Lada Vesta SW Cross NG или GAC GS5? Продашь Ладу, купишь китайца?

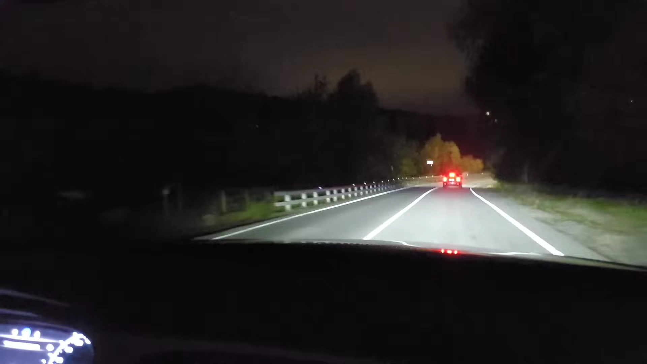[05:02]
И интеллектуальный дальний свет Который выборочно выключается В зависимости от того, когда определяет Когда навстречу едет машина В общем,
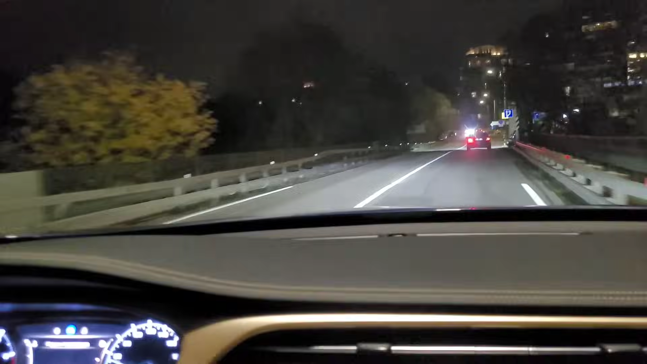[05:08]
здесь вот просто полный фарш Но справедливости ради надо отметить Что он есть
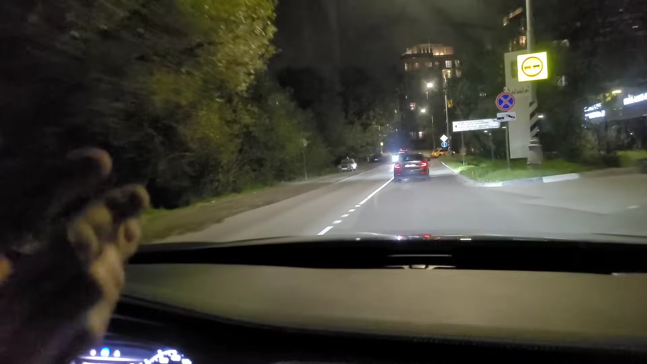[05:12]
не во всех комплектациях А только в высших двух В базе идет все-таки галогеновая оптика Которая попроще,
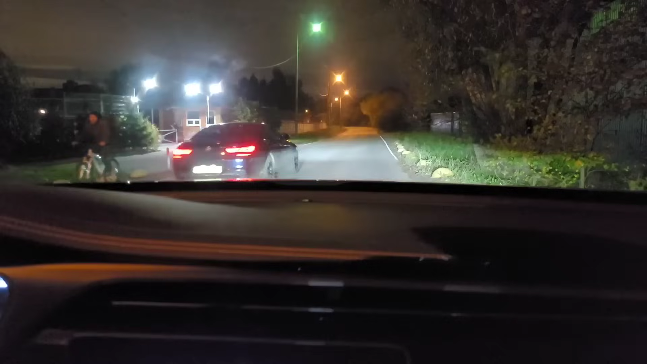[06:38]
давайте сейчас попробуем по секундомеру телефона Стоим на месте, на счет 3 нажимаю педаль в пол и едем до 80 Больше тут не стоит, наверное, все-таки Раз, два, три Да успеем еще,
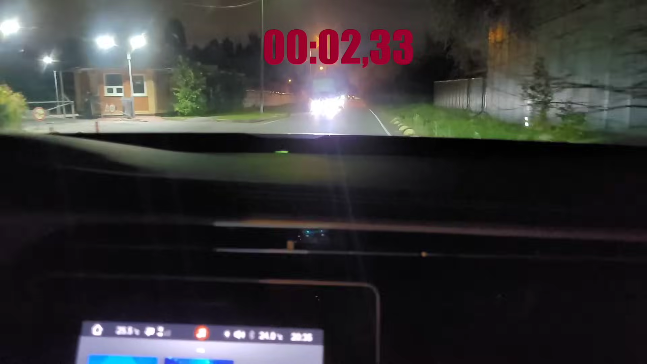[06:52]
давай задавим 50, 60, 70, 80 Ну вот сколько? Мне кажется, секунд 7 прошло Это прям очень небыстро Я не поленился,